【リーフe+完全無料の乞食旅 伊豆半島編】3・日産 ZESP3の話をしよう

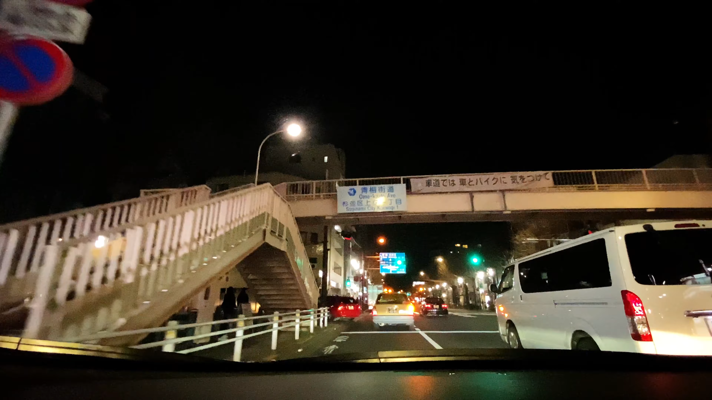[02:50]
しかし東京ってめっちゃ混みますねここ左ですでもですね頑張って夜中のうちに東京を抜けた方がいいんですよカンパチに入りましたでこれなんで夜のうちに抜けた方がいいかっていうと朝早く出ればまだ渋滞はまだいいんですねで朝早く出ようと思っても寝坊するじゃないですかで寝坊するともう行かなくてもいいかなってなっちゃうじゃないですかでとはいえ夜中の12時過ぎだと眠くなっちゃうじゃないですかでそうなるとまあ夜出なくて
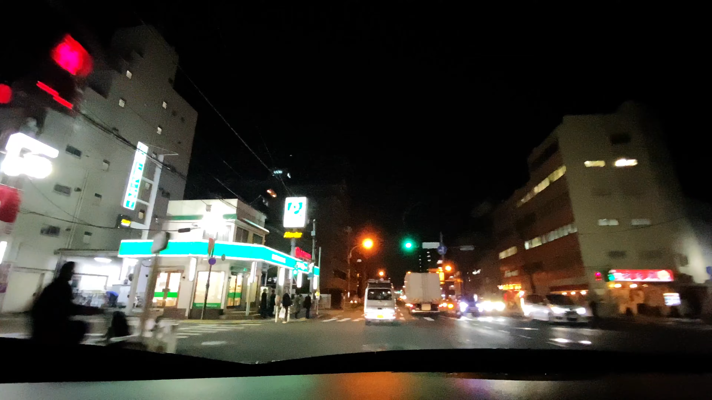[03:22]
も朝でもいいかなと思って寝ちゃうでしょそうすると朝起きれないじゃないですかで朝起きれないともう旅そのものが中心になっちゃうわけでしょなんで仕事終わりのこの時間に出るっていうのが僕的にはベストなんです眠くなったら今日は山中湖でとりあえず車中泊をして明日の朝また何しようかなって考えると